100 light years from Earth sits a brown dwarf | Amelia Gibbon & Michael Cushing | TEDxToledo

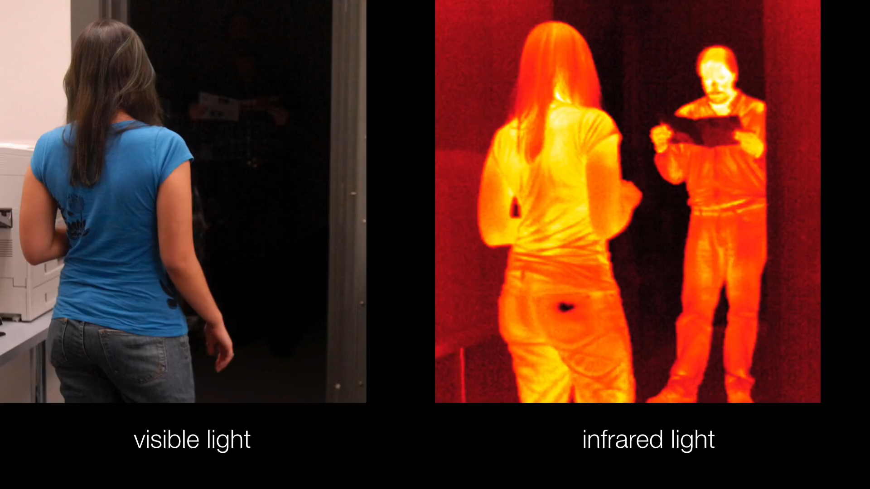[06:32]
But if you look in the infrared, the person is obvious, because they're emitting copious amounts of infrared light.